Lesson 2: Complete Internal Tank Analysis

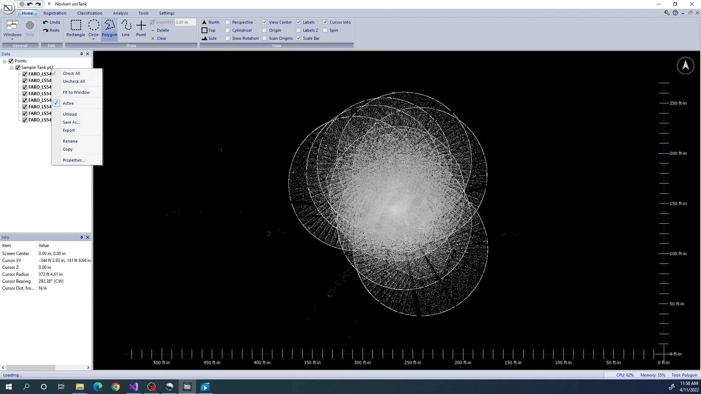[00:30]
So here, I have a set of unregistered data sets of an internally scanned tank. Prior to this, I used the Import Points functionality to convert the raw scans into Unitank's internal data format. For more information about this,
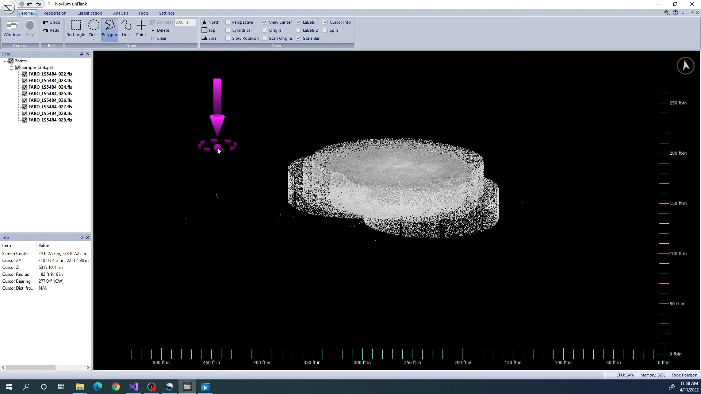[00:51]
please see our Importing Data video to learn how to bring data into the Unitank environment. First off, we are going to color the layers to random colors so that we can differentiate them from each other.
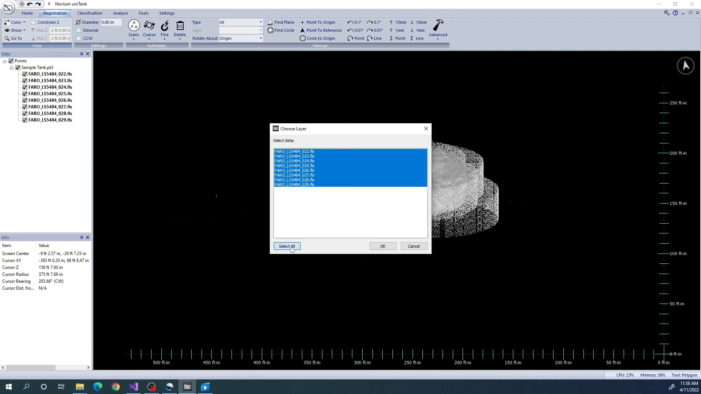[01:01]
We can have a look at our data by moving
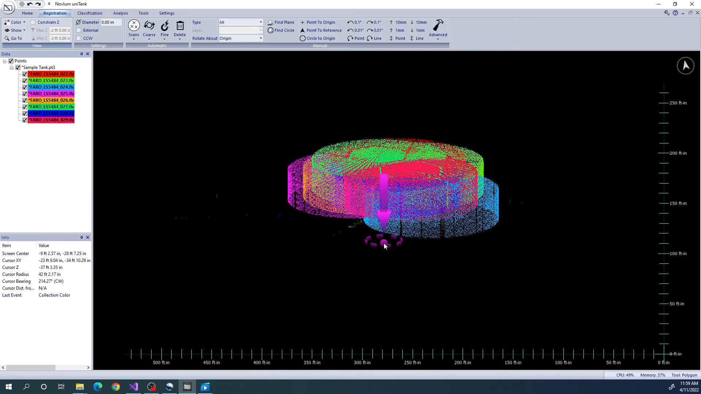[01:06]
around using the left mouse button or rotating using the right mouse button.
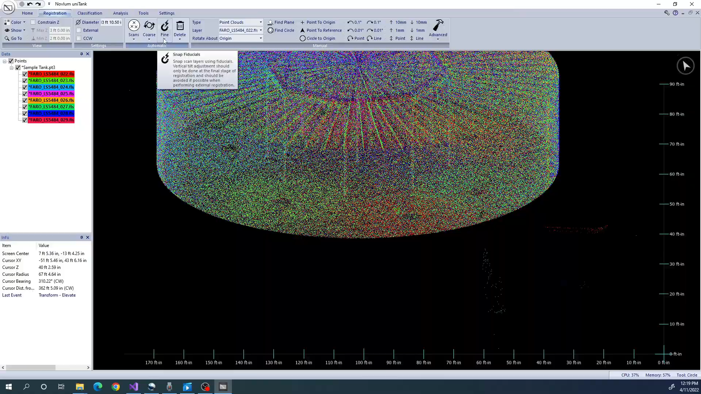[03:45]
Now, we want to refine the registration.
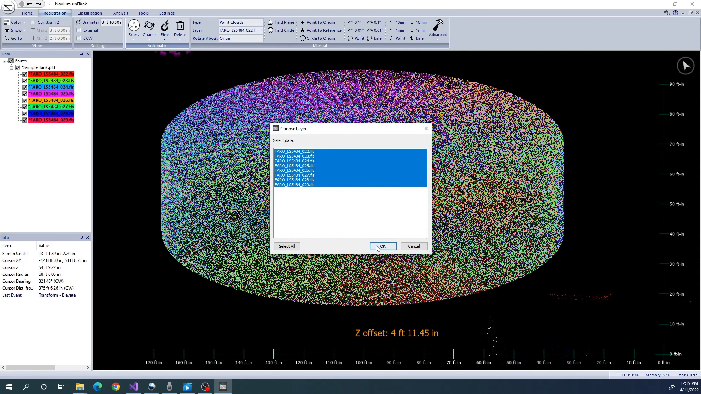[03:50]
First, we want to automatically add fiducials. Fiducials are areas where we look for
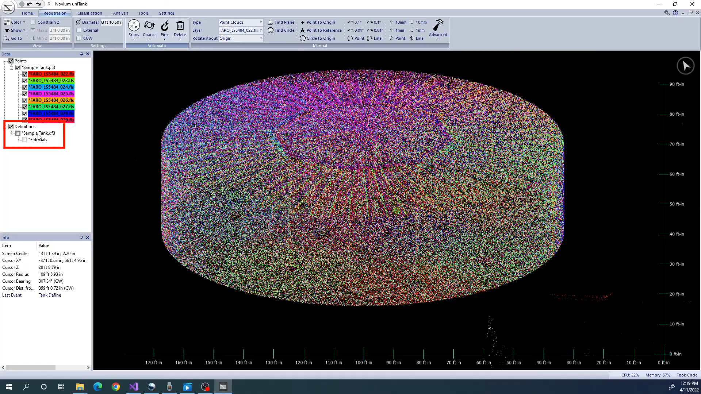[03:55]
common surfaces or columns between the scans so that we can tie them together.
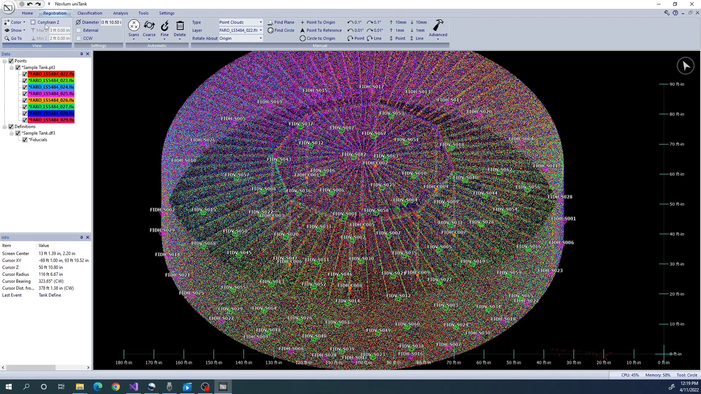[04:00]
You can manually add fiducials as well using the DefineFiducials function.
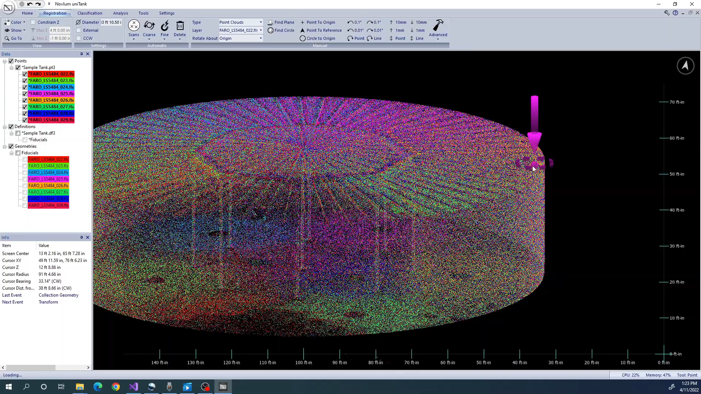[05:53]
So we are going to set the type to all,
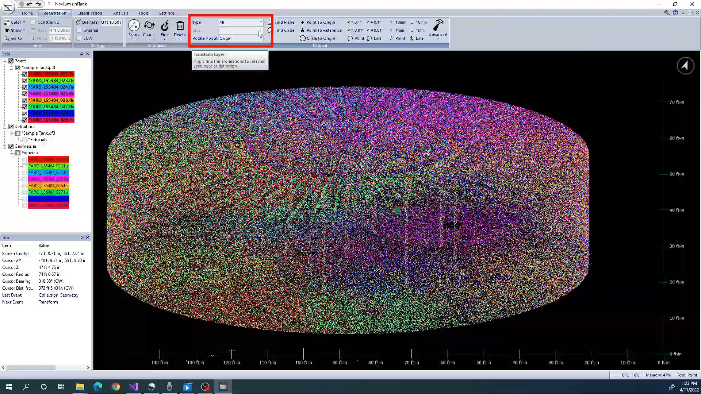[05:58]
to ensure all manipulations are applied to all point clouds and definitions together.
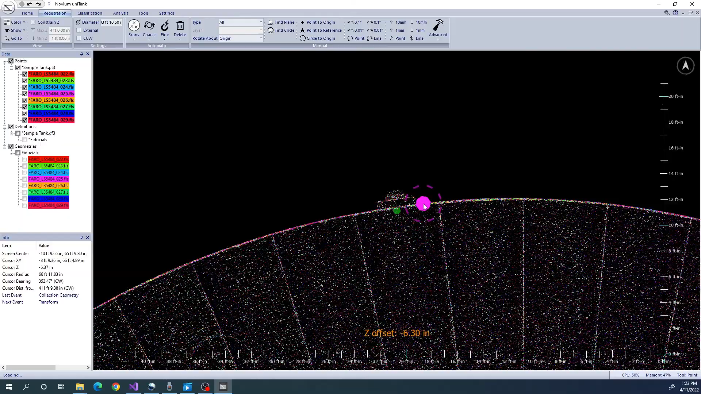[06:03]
At this point, we want to orient our model to a specific reference point.
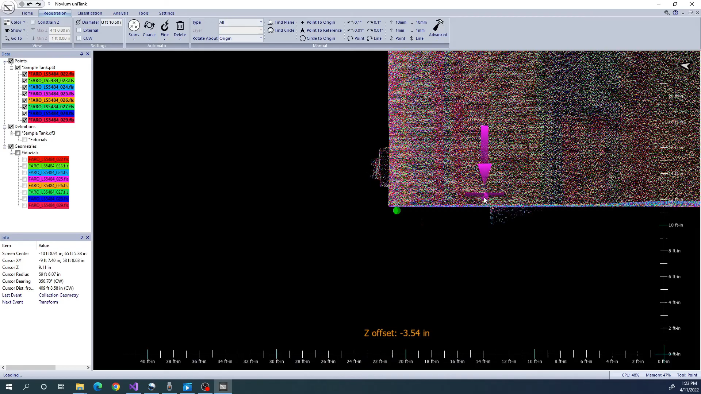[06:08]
Typically, we use the bottom to shell weld at the North Manway.
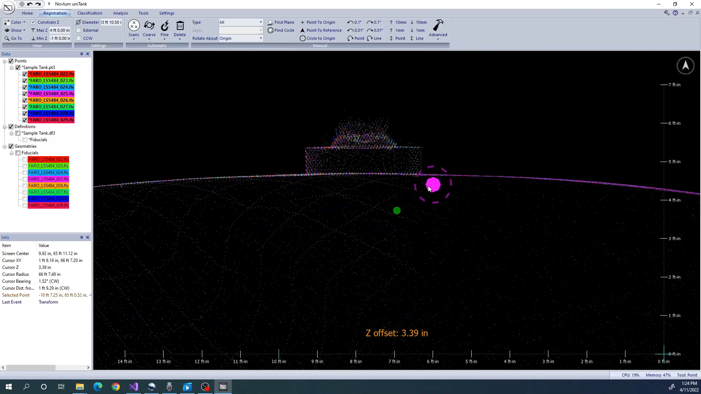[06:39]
First, it rotates the model horizontally so that the Manway is positioned to the North.
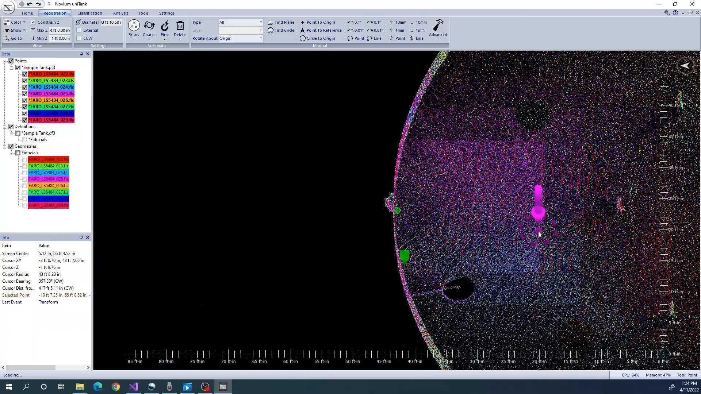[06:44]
Then, it moves the model vertically so that the bottom at this location is at zero. So we just have one more step to do before we do the analysis. We need to classify each point either as Shell, Bottom, Roof, Column, Beam, or Other. We need to define the top and the bottom of the shell, and Unitank will figure out the rest. We want to use the Find Circle tool to trace the shell.
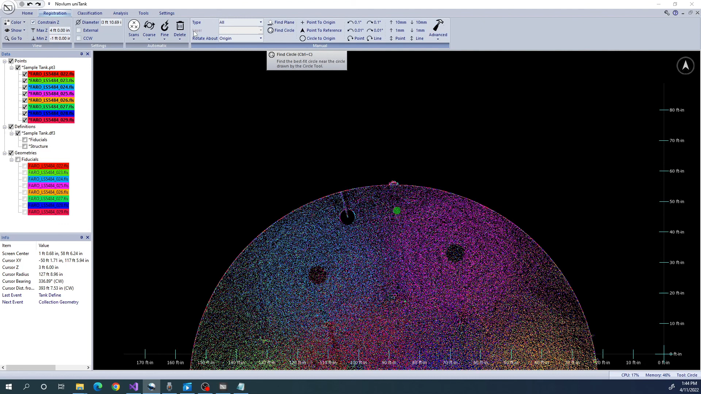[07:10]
Like we did previously when using the Find Circle tool, we want to select a transect where we only see Shell and no Bottom, Floating Roof, or Roof data.